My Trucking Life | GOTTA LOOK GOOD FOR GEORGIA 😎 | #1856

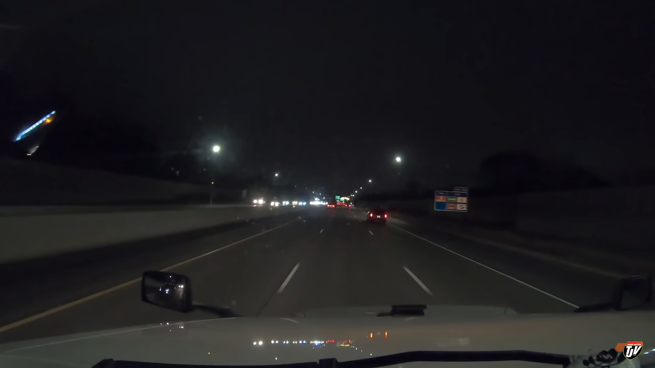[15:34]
I couldn't see where I was going. Like, never mind complaining about people with their high beams on anymore. I'll take somebody with those bright LED high beams in my face over that ambulance driving in front of me. Keep to the left on I-694 East. Like, I was thinking, man, those lights are so bright, you're gonna need another ambulance to come scrape me off the pavement because I can't see where I'm going. I don't think you're helping very much. You're just causing more problems. Same thing with police lights.
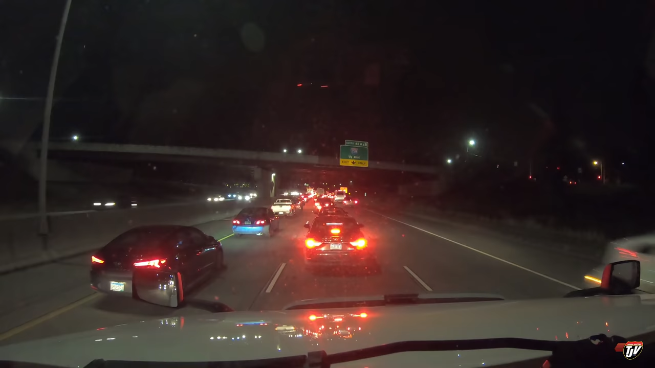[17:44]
Apparently there was an accident up ahead. Oh, a mile or two. So we're waiting. It's down to one lane up there, they say. A lot of these people are taking this exit here, exit 41A and B. But I took a look at it already on the GPS and it's not a viable alternative for me. I'd be better off just staying here on the road. Google says it's about a 28 minute delay, but we're moving along pretty well.
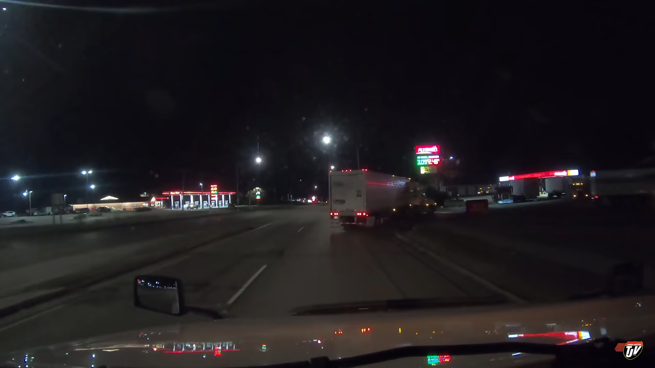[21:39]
On the right side, Flying J Travel Plaza number 756. Okie dokie there, Karen. Thanks for that. I'm going to grab some fuel right now first.